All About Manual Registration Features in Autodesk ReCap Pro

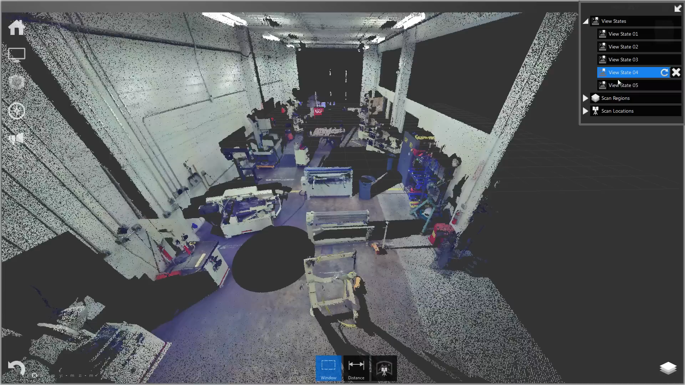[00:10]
Hello, in this video we're going to go over starting a new project and registering scans together.
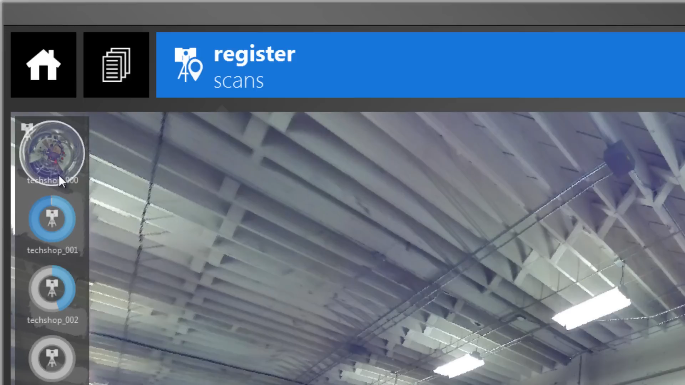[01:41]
And you can see on the left side the progress bar has been replaced with a mirror ball showing the scan location.
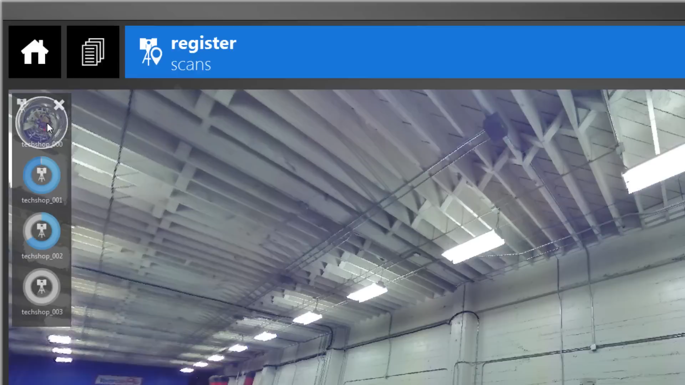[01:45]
So in the GUI in general you're going to notice it's going to try to tell you what to do along the way.
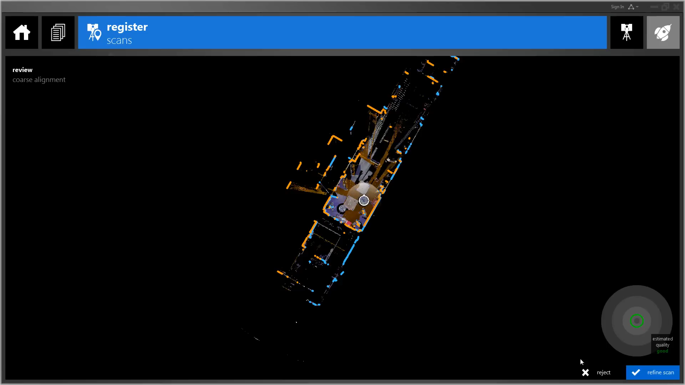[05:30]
So if we didn't, if these were, if this estimated quality were poor and these didn't look lined up, you can just reject and re-pick the points. So in this case, they're good. So let's go ahead and click refine scan. Okay.
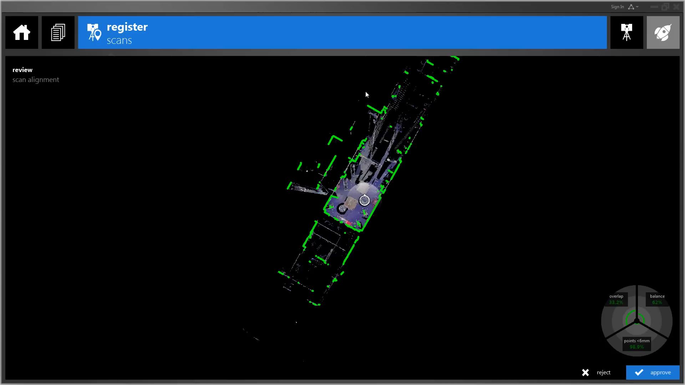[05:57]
So there it is. It is finished.
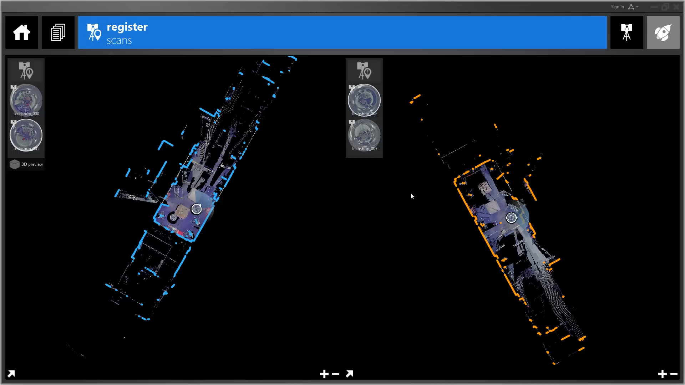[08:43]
To do that, just press tab and it brings up plan view. The first step is to get the two aligned to each other.
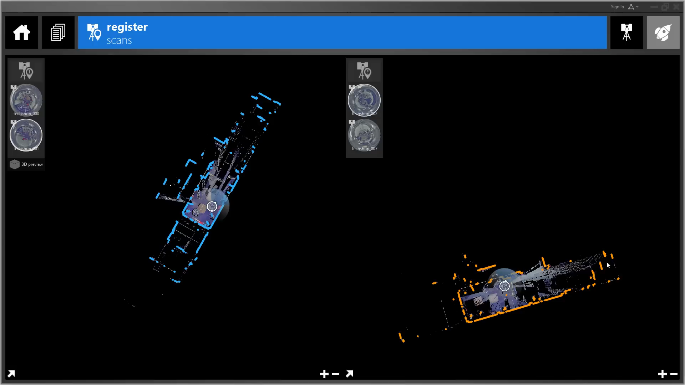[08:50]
So you can do that with right mouse button will rotate and middle mouse button pans. So get the two somewhat in the same orientation. And you're going to see these highlighted points are showing you distinct features.
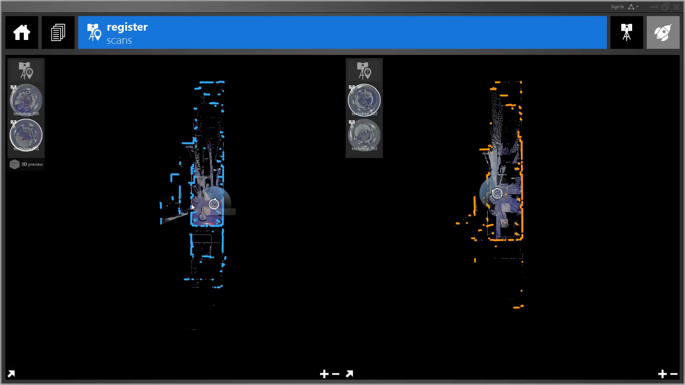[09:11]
So these highlighted points will be good points to pick between the two scans. So unlike the scanorama view in plan view, it's good to pick corners. So I'm going to go ahead and pick two points quickly. And it is a good idea to keep them a little bit separated. So we'll pick this bottom corner and that corner.
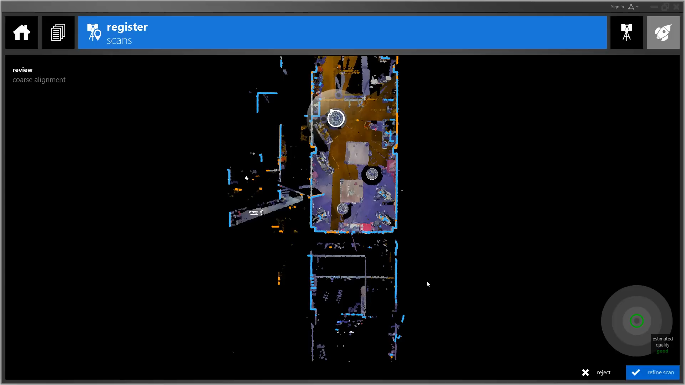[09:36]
And you can see that's all it needs in this case is two points.
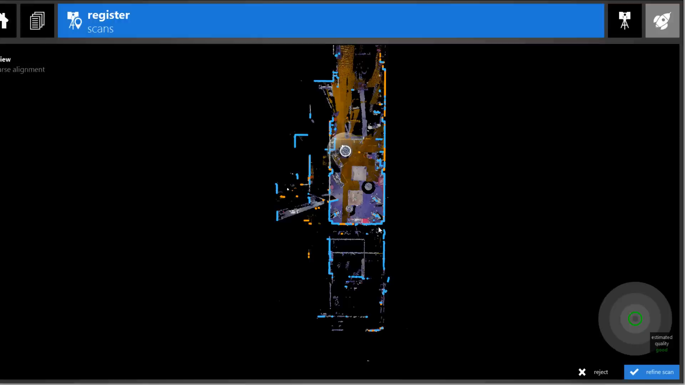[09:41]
And we have an estimated quality good. And we'll click refine scan and accept that one.
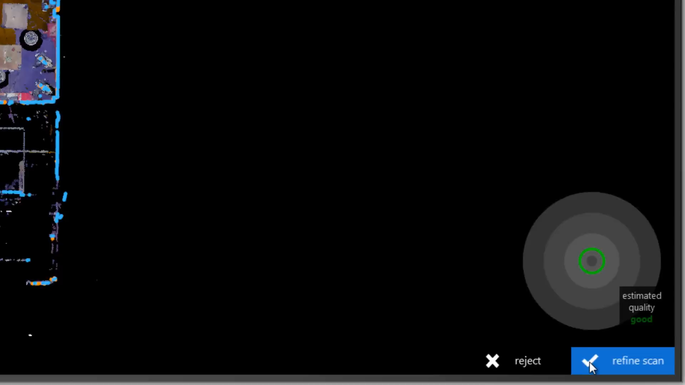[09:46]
So that's going to automatically take us to the next scan. And we'll do the same thing. So pick two points. Okay, and it actually finished up the previous scan.
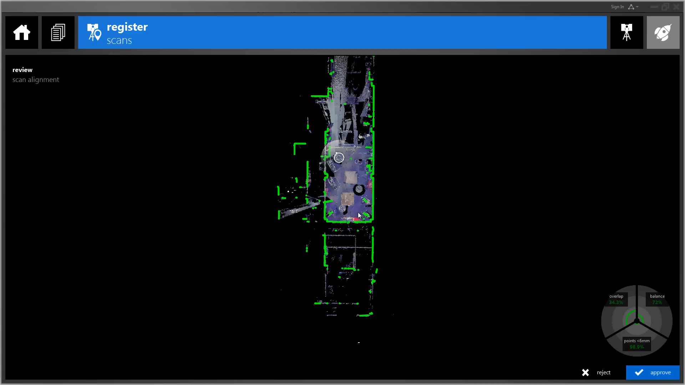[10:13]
So it wants me to approve that first. So I'm going to go ahead and approve that because it looks like we have really good numbers here and a lot of green. So approve.
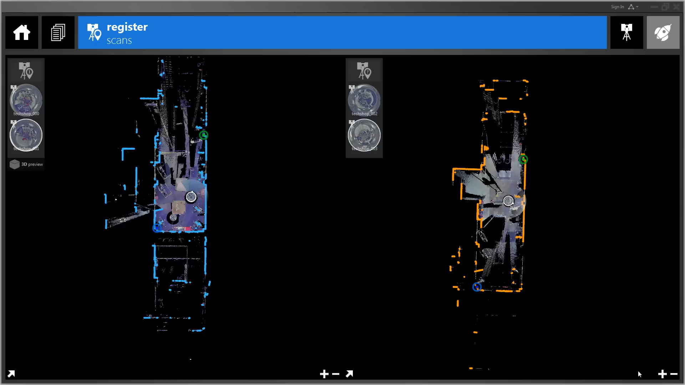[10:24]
And then it's going to take me right to the next one.
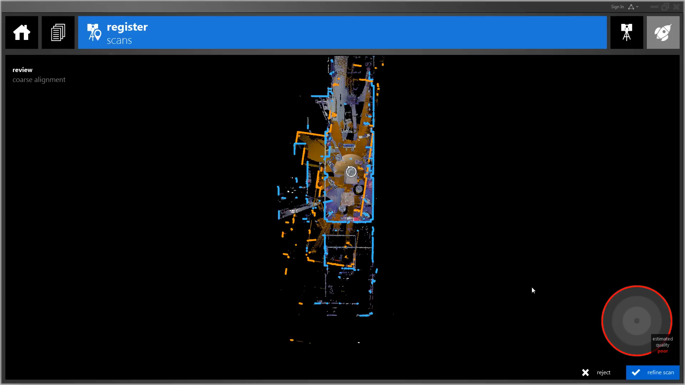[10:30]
So you can see this is a good example where I didn't, the points I picked were not good for the initial alignment.
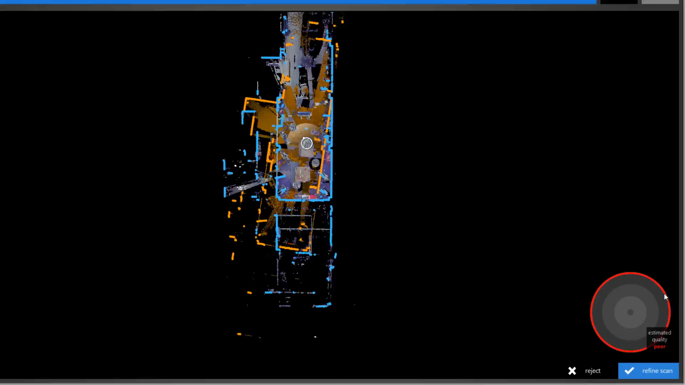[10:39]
So you can see it's obviously misaligned and I have a big red circle that says estimated quality poor. So I'm going to reject that and pick those points again.
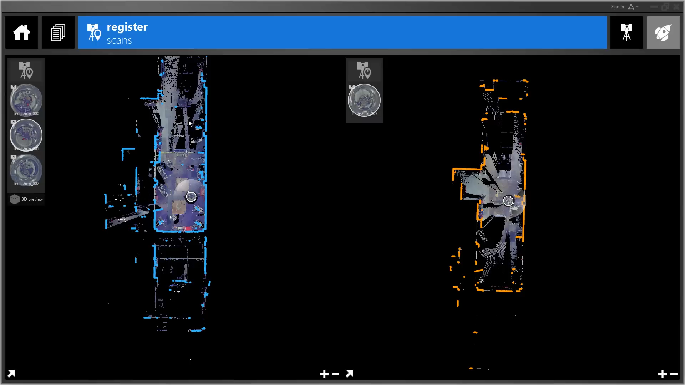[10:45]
So let's be a little more careful this time.
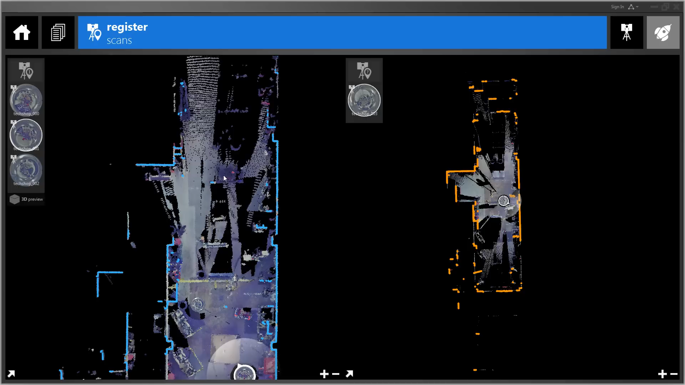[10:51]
So this corner is the same as this corner. You can see there's two trash cans in the scan right here. So let me pick that one and one. And then we'll pick one down here a little bit further away.
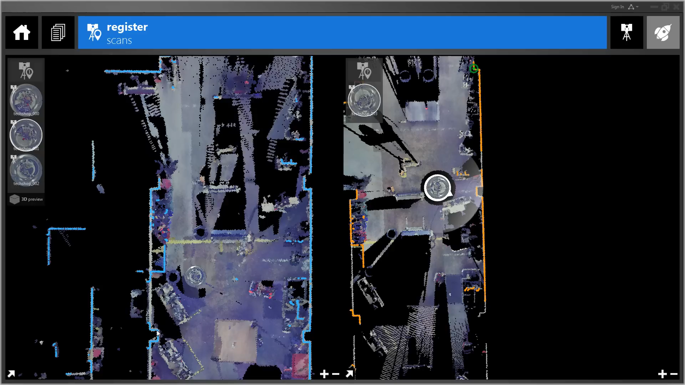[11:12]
We'll pick this corner and this corner. Okay, and that's better.
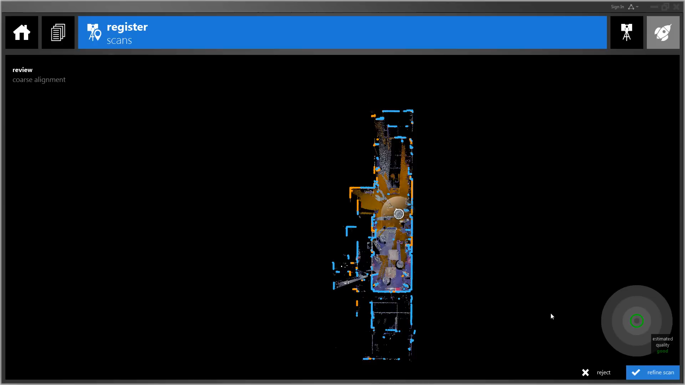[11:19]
You can see we have estimated quality good. So we'll click refine scan. And you'll see that's our last scan. So it's going to go ahead and refine that. Okay, again, we have good numbers. Let's click approve.
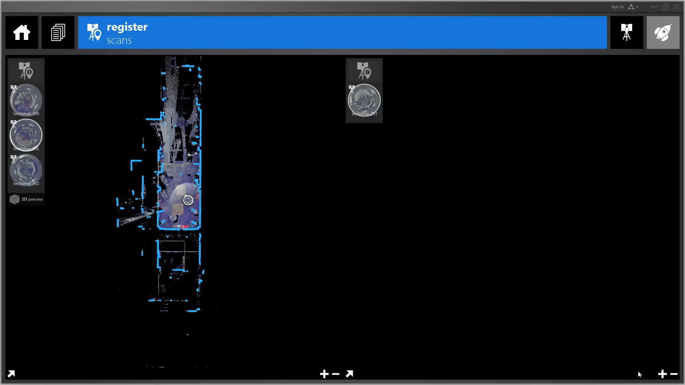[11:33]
Perfect. So now all of our scans are registered and it does make a
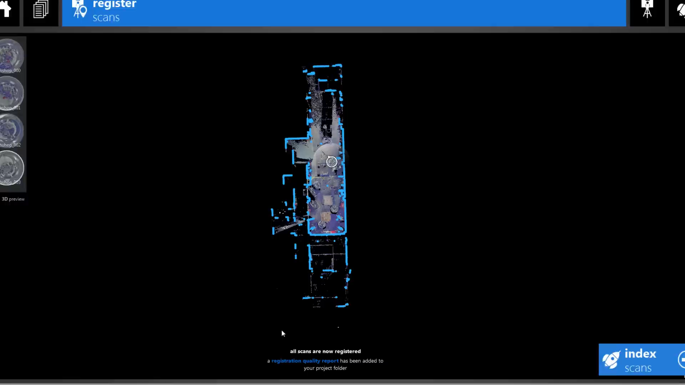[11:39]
quality report you can bring up at any time during your project. So we've seen a lot of statistics along the way telling us that our registration is accurate. But one thing I always like to do is do a quick 3D visual check.
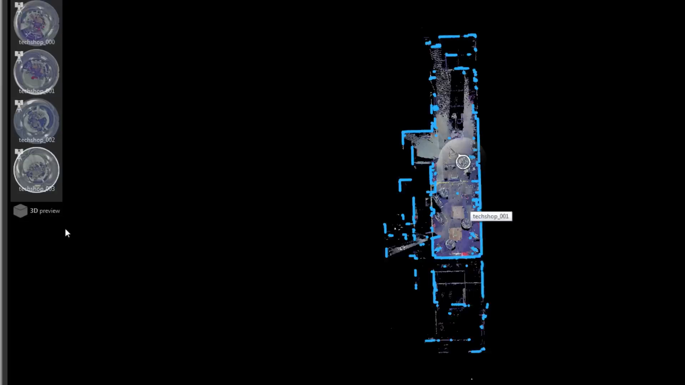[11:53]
And you can do that by clicking the 3D preview button on the left here.
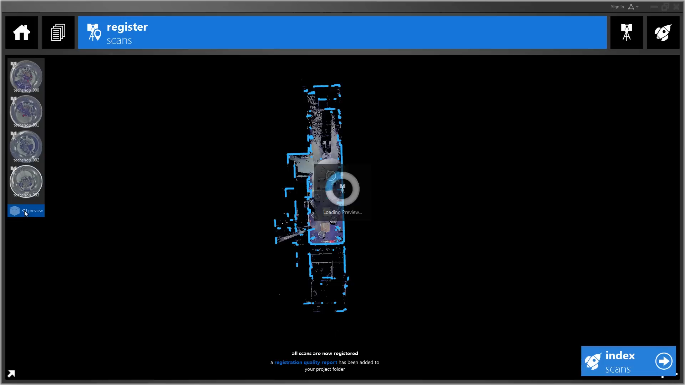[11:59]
And that will actually open up the scans so we can have a look.
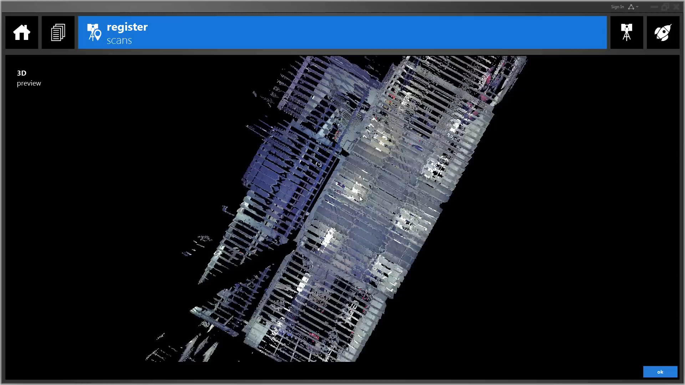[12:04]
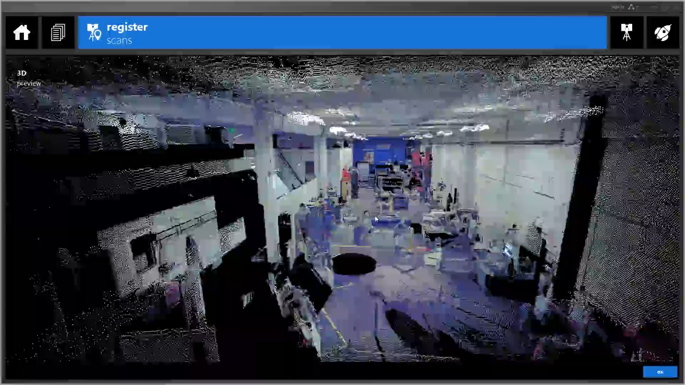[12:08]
Okay, so everything looks good.
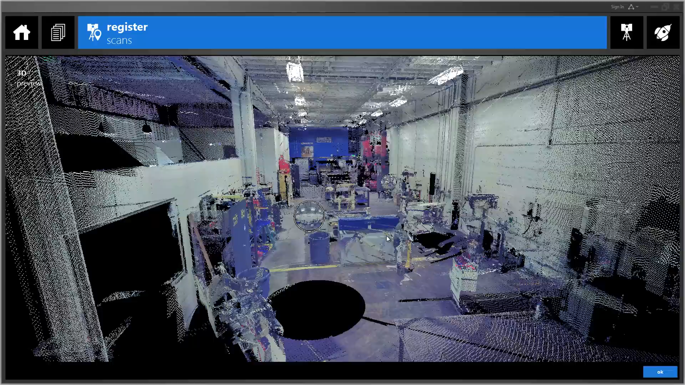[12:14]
See there's no major misalignments. Looks very tight.
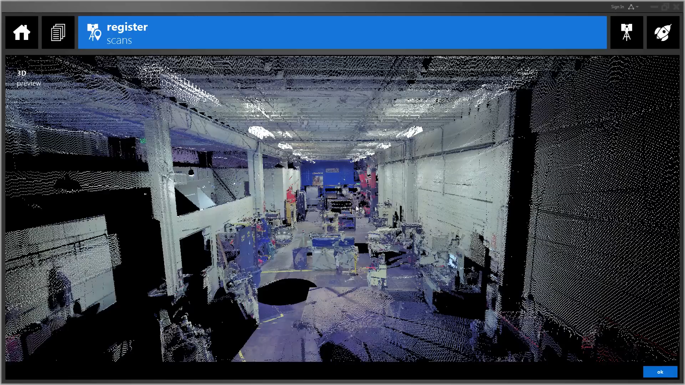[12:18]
So we will click OK and go back. And so now the last step is to index the scans.